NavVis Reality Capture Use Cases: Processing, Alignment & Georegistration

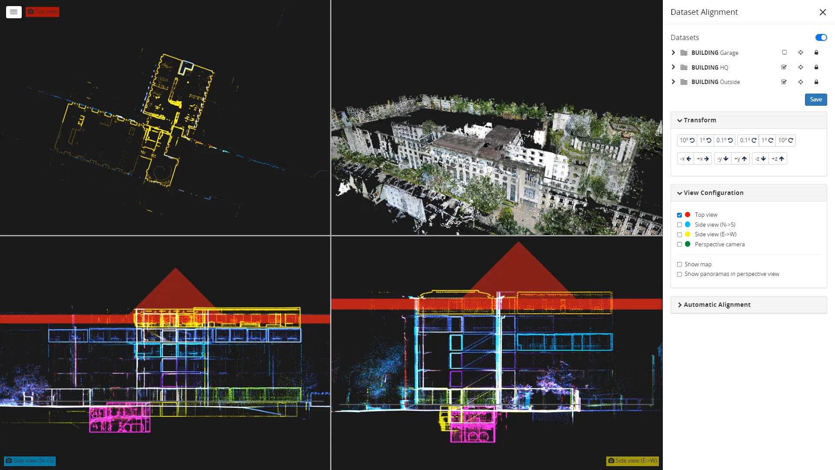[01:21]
Take advantage of the alignment tool in Navis IV on Core for quality assurance, and register your third-party point cloud data in reference to the data generated with Navis VLX.
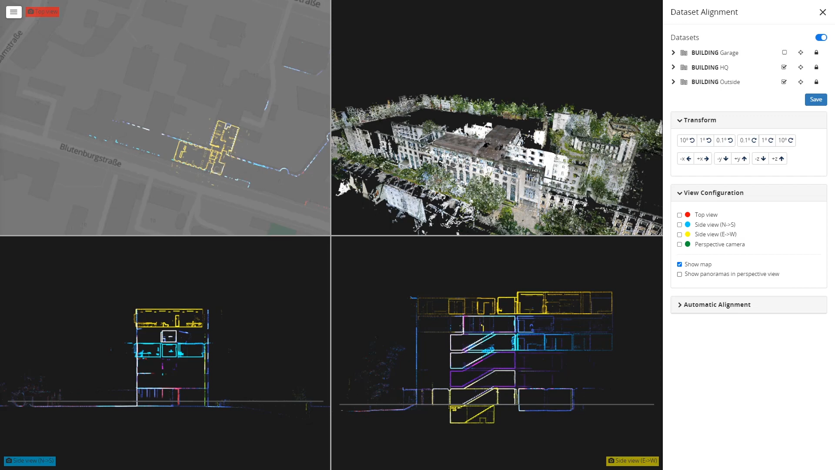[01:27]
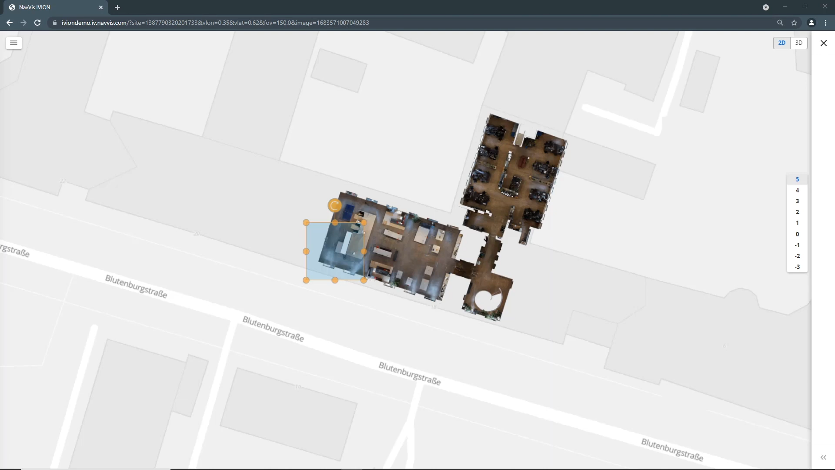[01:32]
Point cloud sections can be cropped and downloaded in E57, PLY, and LAS file formats, compatible with local and global coordinate systems.